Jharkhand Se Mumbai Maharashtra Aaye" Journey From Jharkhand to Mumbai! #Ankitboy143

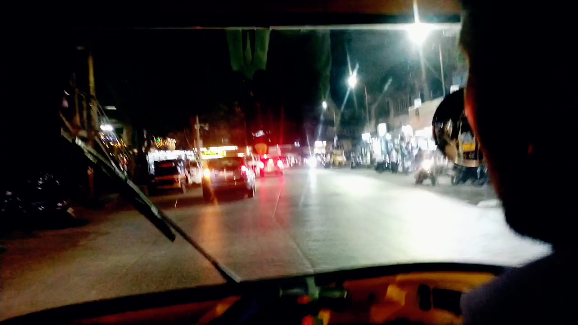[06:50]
तो पूरा सहर देखे तो अच्छा लग रहा है यह जो आटों को कट मारते मारते जा रहे हैं यहां वहां सटाते सटाते पूरा
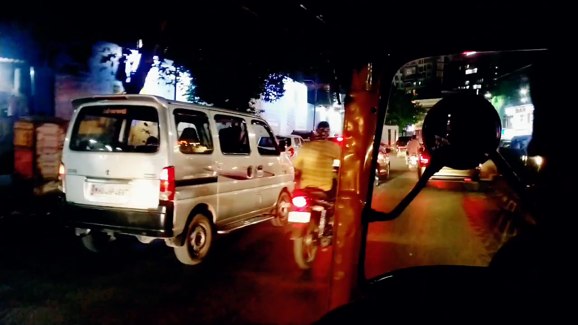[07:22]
वापैर रखने अब जगा नहीं है इस टाइप से अब
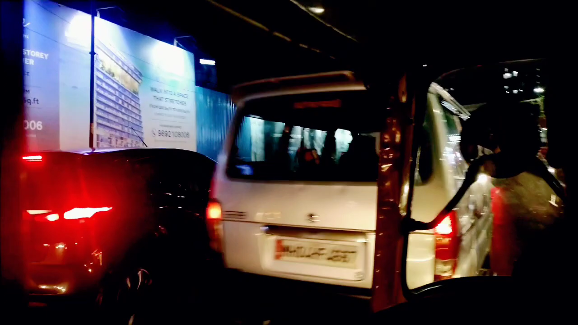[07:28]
आटो वाले भीया है तो पूरा कट मारते मारते लेगा रहा